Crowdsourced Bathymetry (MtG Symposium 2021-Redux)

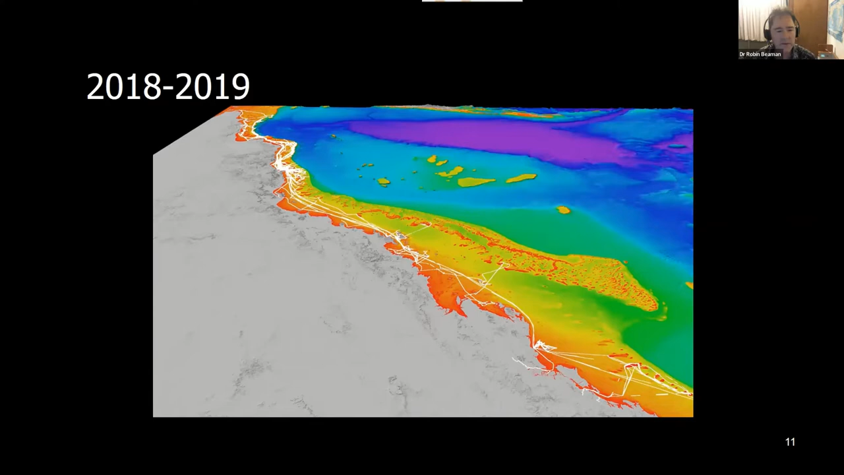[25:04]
That was our first vessel. 2019 is when we got the funding and we added about four or five more vessels. And we quickly realized they are covering an enormous amount of territory. 2020, now the big jump in Soundings. And then this year, we're currently up to 164,000 line kilometers.